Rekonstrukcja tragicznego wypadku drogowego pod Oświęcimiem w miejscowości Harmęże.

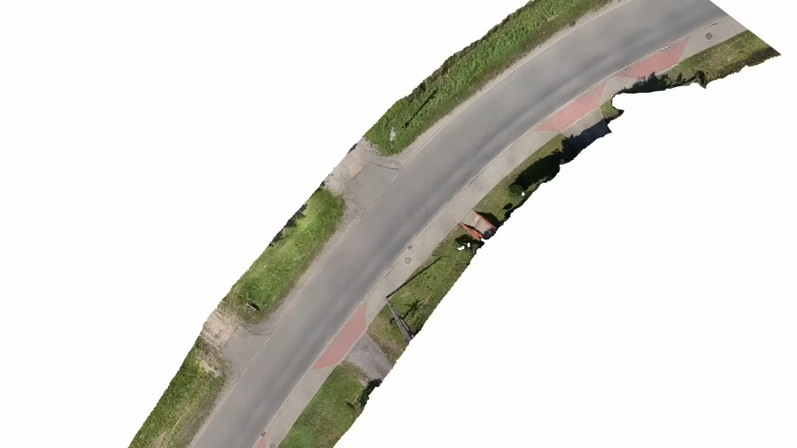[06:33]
Ze śladów zdarzenia wynika, że hamowanie samochodu, które skutkowało pozostawieniem śladów,
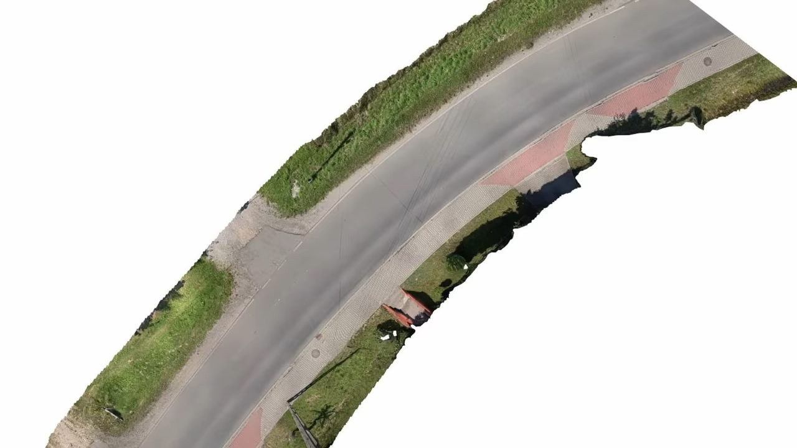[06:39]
nastąpiło w odległości ponad 65 metrów od słupa, który uderzył samochód Renault.